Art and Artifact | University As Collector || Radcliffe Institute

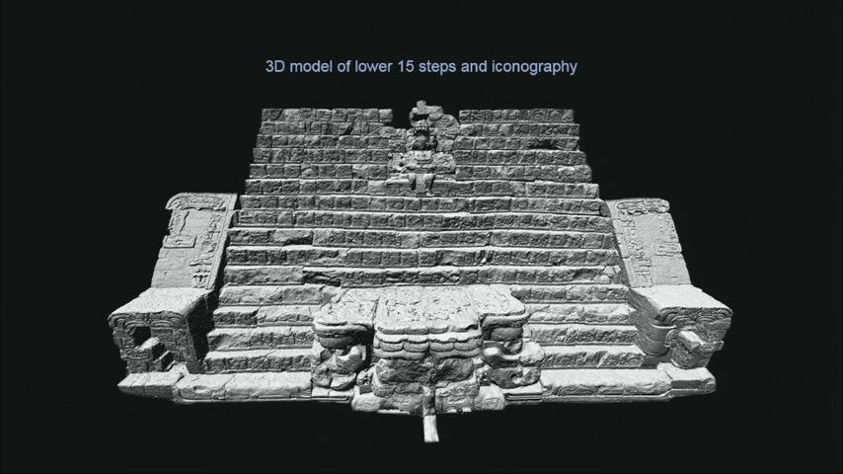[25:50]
3D printing of the inscription is now in progress to aid in reordering the steps and to eventually fabricate a replica of its correct order for the museum in Copan.